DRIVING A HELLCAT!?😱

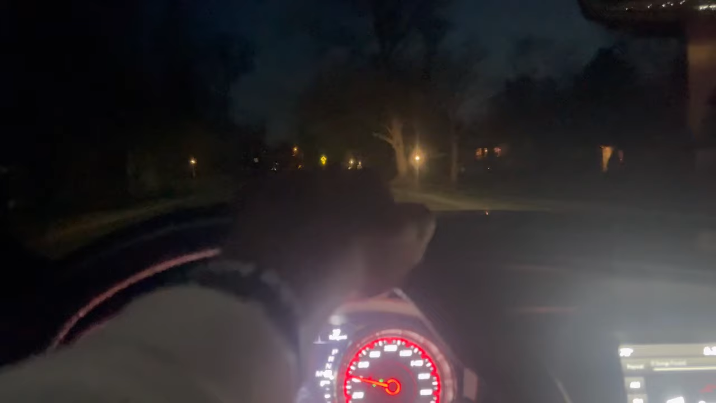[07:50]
My bad, Drake. We good. Over here? Oh, no, it's up there. See, I'm keeping my mind copping. We turned the jump. Oh, this stop sign right here.
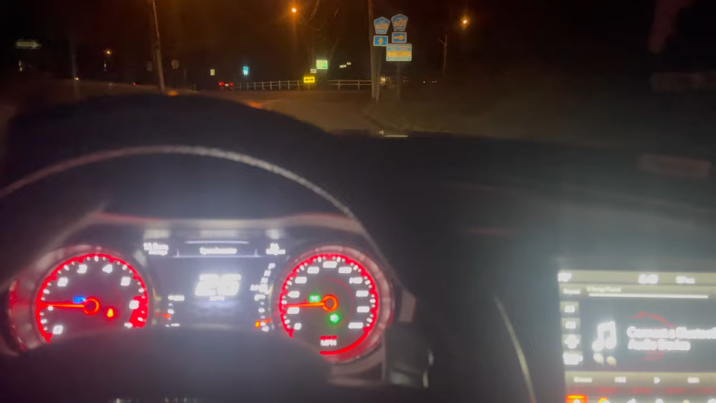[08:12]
We good. In 1.3 miles, turn right onto Passaic Avenue. Yeah. I just gotta go through that light and we straight. Like 4 to 5 miles.